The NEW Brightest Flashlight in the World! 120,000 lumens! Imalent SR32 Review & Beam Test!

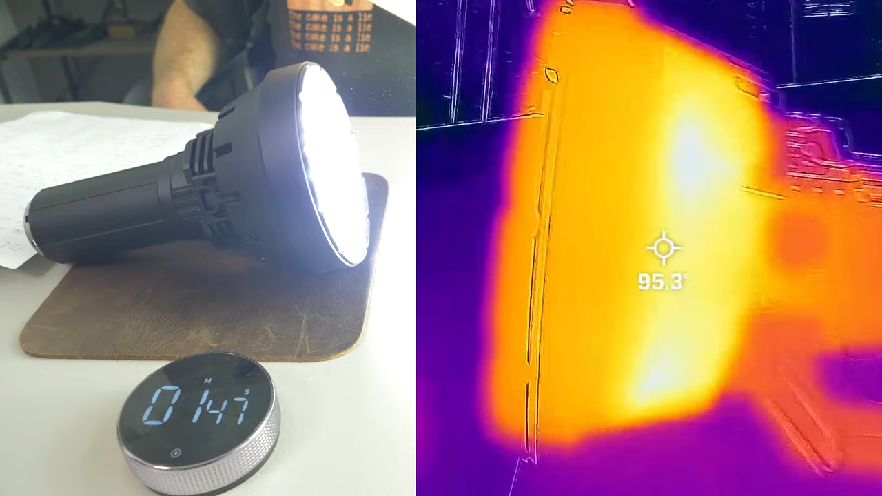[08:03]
Here I let the flashlight run for 2 minutes, and I take its temperature at the head and the body after 1 minute and after 2 minutes. And as expected, this gets hot. At the head after 1 minute was 135 degrees Fahrenheit. And at the body, it was right around 94.6. So the body was fairly decent. And when I mean body, it's basically the battery.
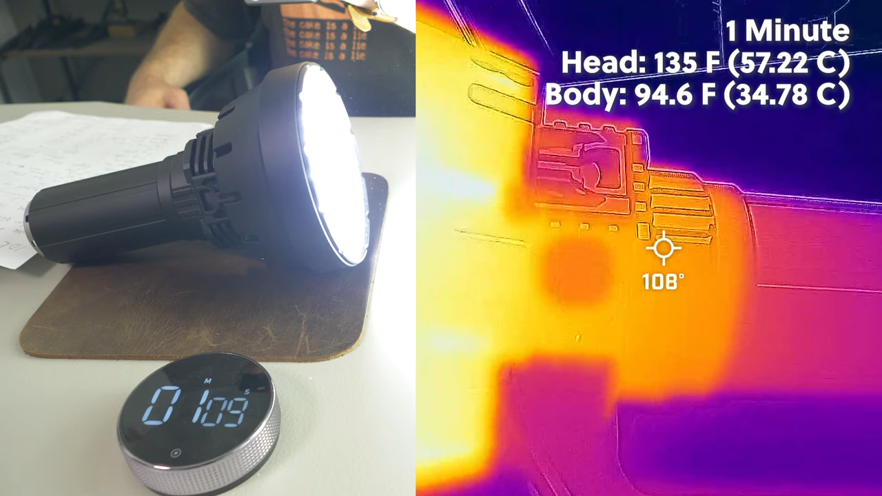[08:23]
So the body was manageable, but the head, you definitely need gloves if you're gonna be touching anywhere around that head. After 2 minutes, it only dropped about 1 degree. So at 2 minutes, the head was about 134 degrees and the body rose to about 105 degrees Fahrenheit. Now these temperatures are estimates because you can see by my thermal camera, that head is so large, as I move around, the temperature is gonna fluctuate.
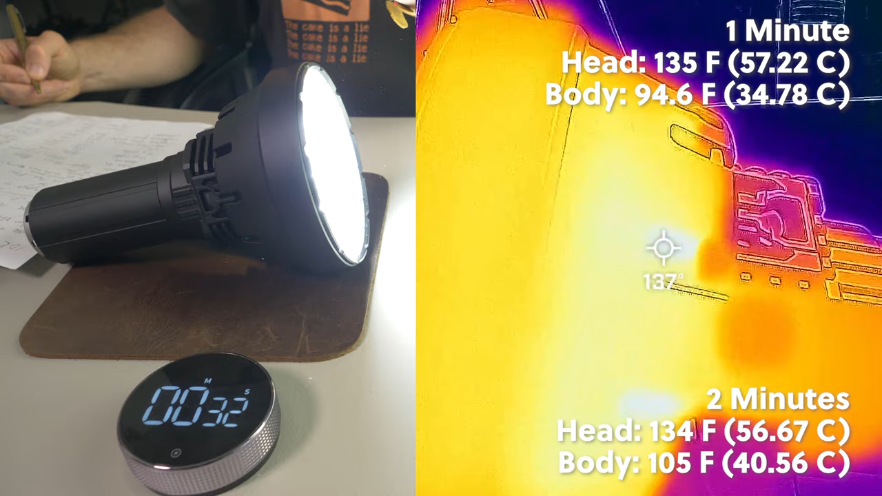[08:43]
And there was one little spot on the head that was 139 degrees Fahrenheit. And that's the maximum that I saw that was on the head.
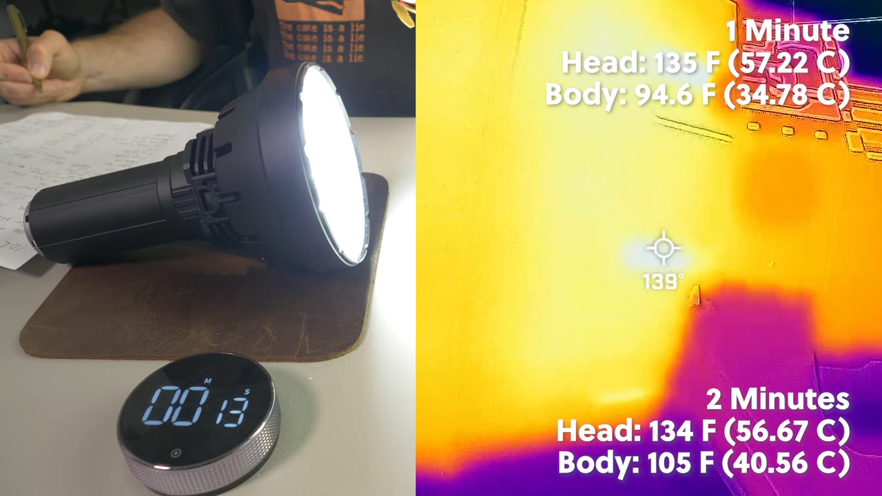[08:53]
So 139 degrees Fahrenheit was the max, 135, and then 134 after 2 minutes. And there was definitely a step down from turbo.
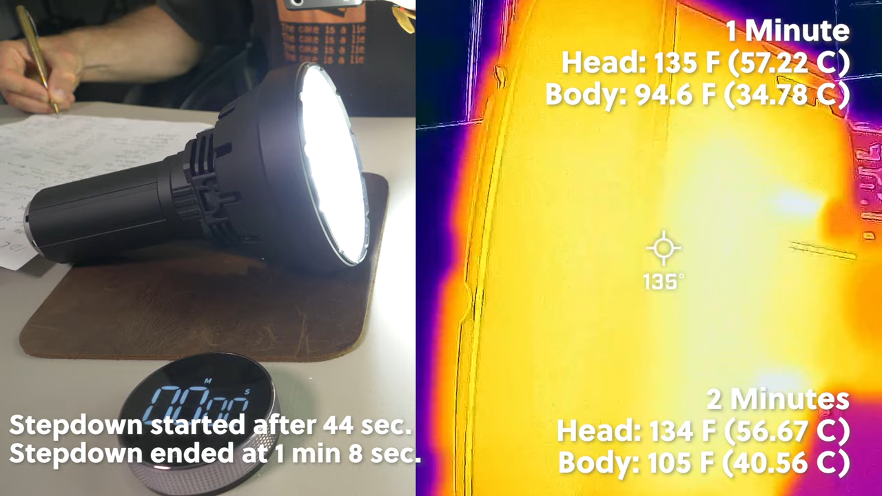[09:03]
I'll put on the screen right now when turbo started stepping down and when it ended the step down.